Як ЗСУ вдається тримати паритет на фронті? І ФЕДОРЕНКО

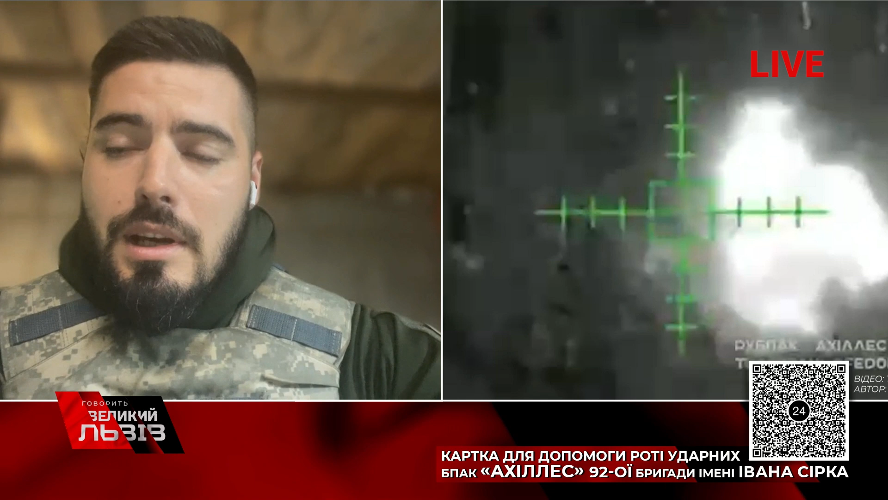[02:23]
Так і відповідно, FPV дрони багаторазового застосування та дрони камікадзе, які вибухають разом з боєприпасами, але здатні вражати достатньо на суттєвих відстанях влибані оперативного простору противника, його танчики, артилерійські засоби, системи реактивного вогню, протиповітряні засоби. Також, водночас з тим, коптери нічного застосування, от якраз ви бачите кадри, це застосування одного з різновидів нічних бомбарів, виключно українська розробка, їх є багато модифікацій, випускають різні українські компанії, але аналоги у світі немає.